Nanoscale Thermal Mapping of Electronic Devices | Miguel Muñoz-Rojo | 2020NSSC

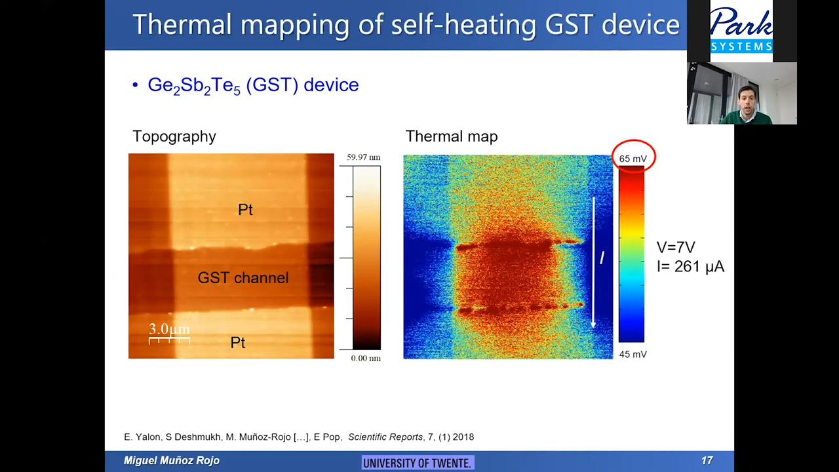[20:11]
but instead we are measuring actually changes in the electrical resistance, or in this case in cities in the Wisdom Bridge, we are measuring changes in voltage. To calibrate that, to convert these millivolts into degrees, so what we can do is to use, for example,
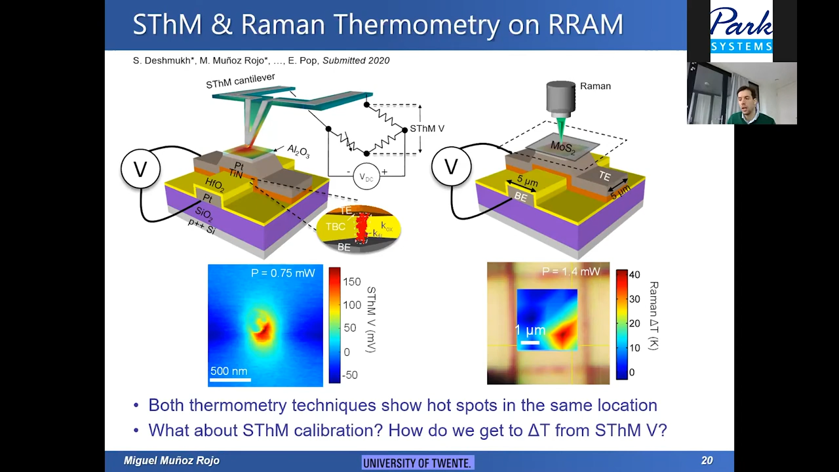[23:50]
If we try to do the same with another technique like the Raman again, what we observe is that the resolution of this Raman technique is not enough to obtain to make a calibration of the STHM. So we need to use a different approach for that. At Stanford University, we also came up with a strategy to actually calibrate this technique.
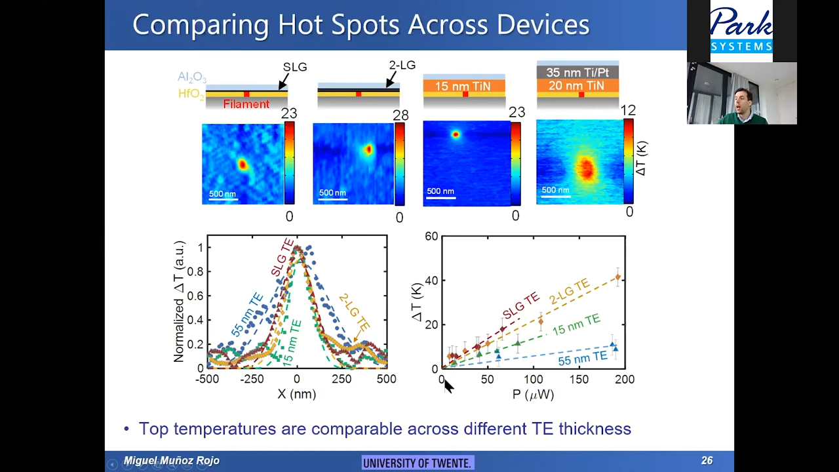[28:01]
two layer of graphene or single layer, but allow us a careful characterization of the temperature of these filaments as we were changing the top electrode, as you can see in this figure, but also as we were changing the power that was applied to these devices.